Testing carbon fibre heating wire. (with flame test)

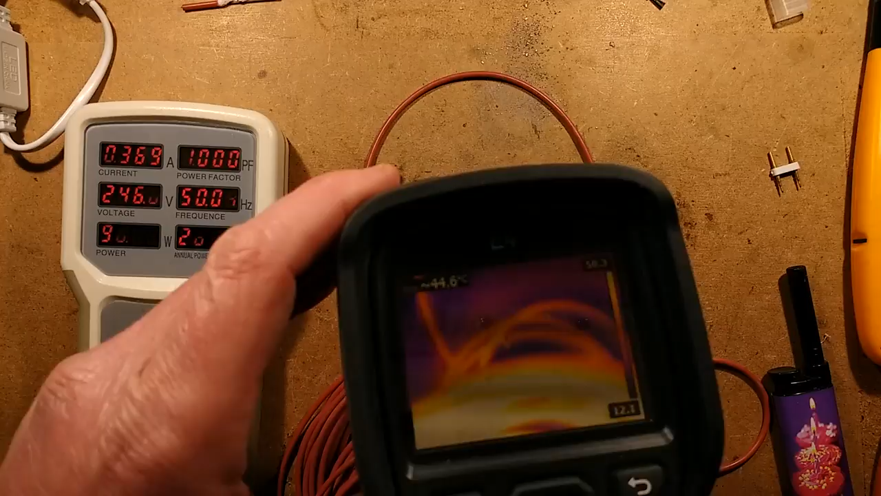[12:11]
the thermal imaging camera is now ready so I'm going to focus onto the thermal imaging camera let's turn the light off here for
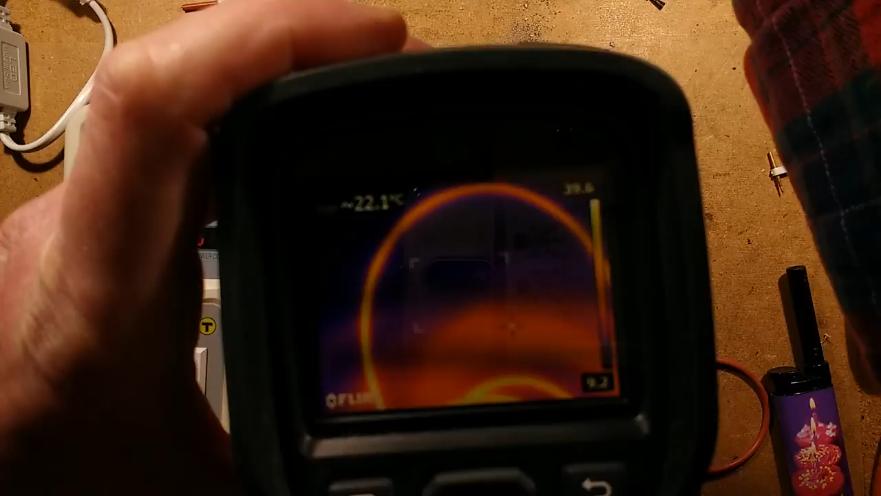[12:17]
lack of distraction and then we'll just focus onto here is it focused?
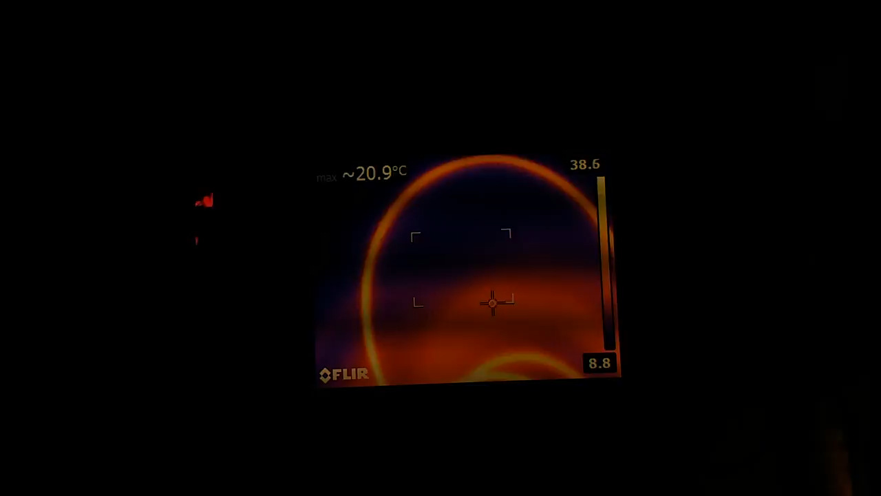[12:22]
On screen: max 20.9°C
I think it is so the
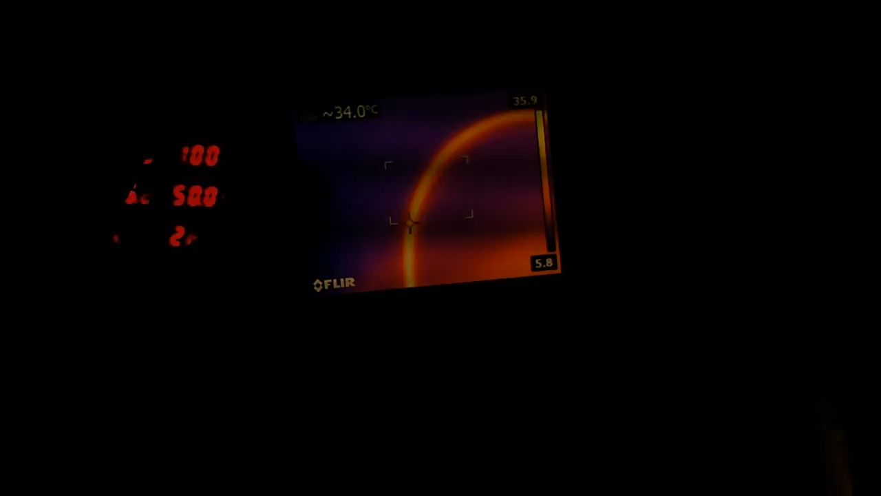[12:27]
cable itself the ambient temperature is about it's about 9 degrees Celsius in here the tape has risen to about 20 degrees above ambient
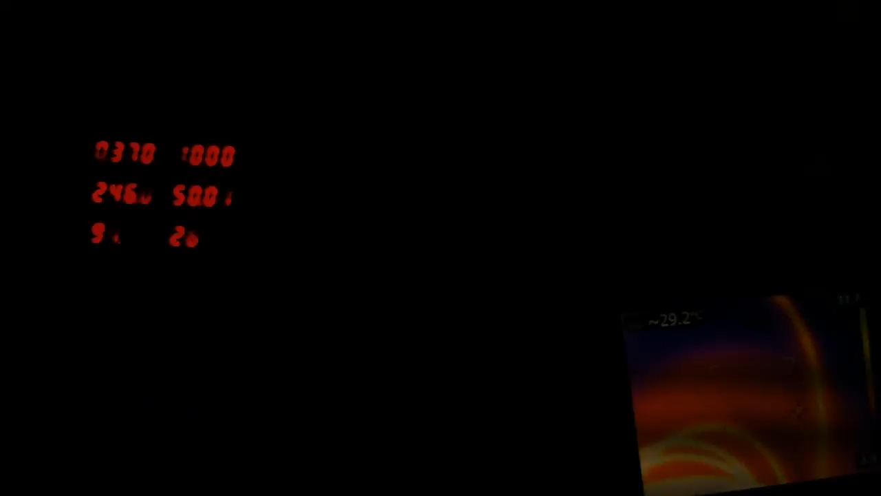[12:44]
20 degrees above ambient and the bulk of it because it's all grouped together that is getting pretty hot inside because
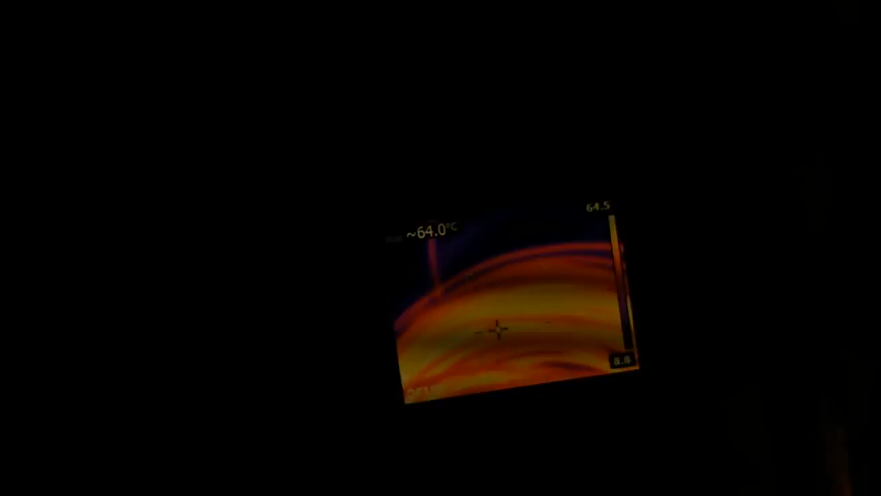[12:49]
where you've got lots of cable rolled up together it will the heat will
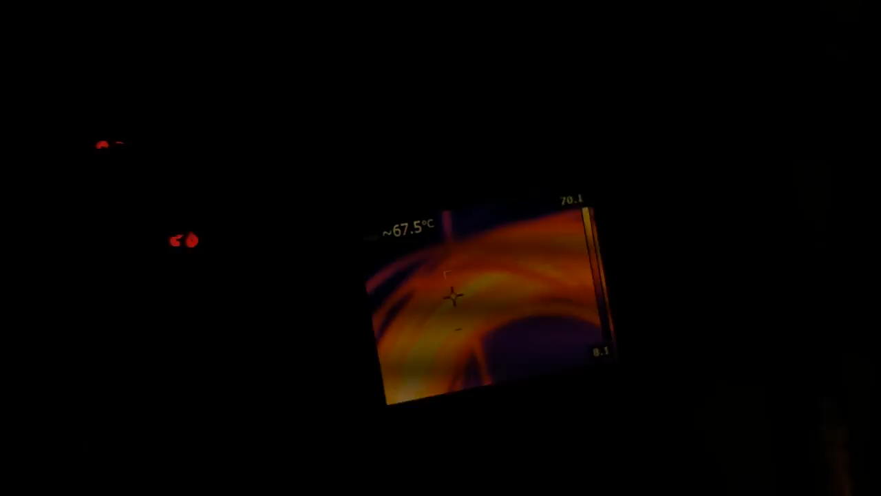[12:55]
On screen: spot 67.5°C
increase this is why you should never ever really I'll turn the light back on again here so for reference yep 20 degrees above ambient
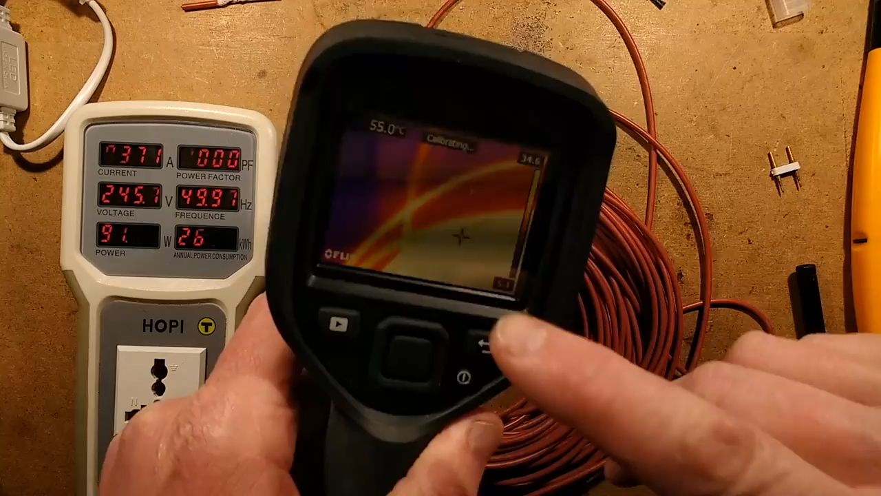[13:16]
the way it's all grouped here means the heat builds up it's trapped there's no air flow between the cores